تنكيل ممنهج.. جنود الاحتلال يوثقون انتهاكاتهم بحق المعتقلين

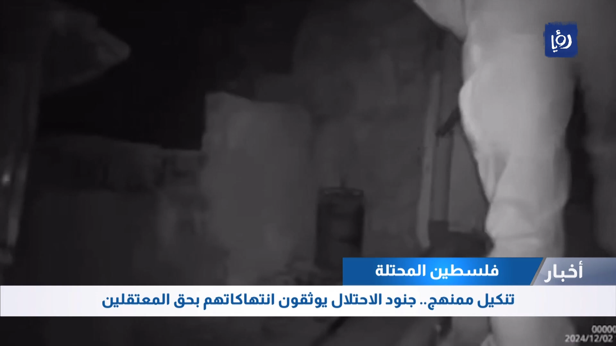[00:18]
إسرائيليون يداهمون فتى فلسطينيا في سريره ينام إلى جانب أشقائه الصغار هذا
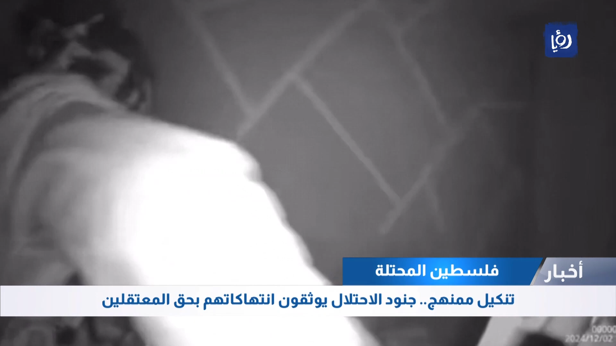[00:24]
المقطع الذي نشره أحد الجنود عبر حسابه الشخصي على منصات التواصل الاجتماعي صور عبر كاميرا مثبتة فوق خوذة الجندي لاعتقال الفتى من منزله في قرية سنجل شمال رمالله التنكيل بالفلسطينيين خلال عمليات الاعتقال التي ينفذها الاحتلال بات سياسة تقرأ بوجهين كسلوك جماعي تدعمه حكومة اليمين وتحمي من يمارسه من الجنود وكسلوك فردي يستعرض من
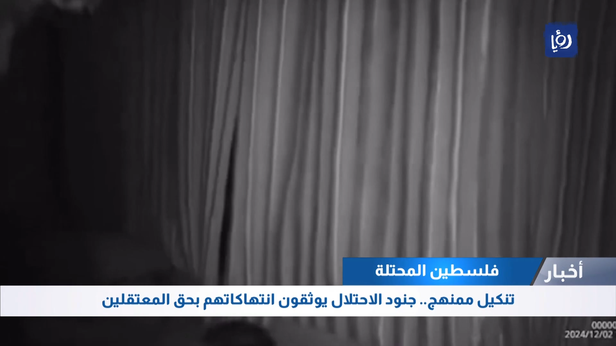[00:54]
خلاله الجندي فكره المتطرف والمبني على عقيدة الانتقام من الفلسطينيين وكراهيتهم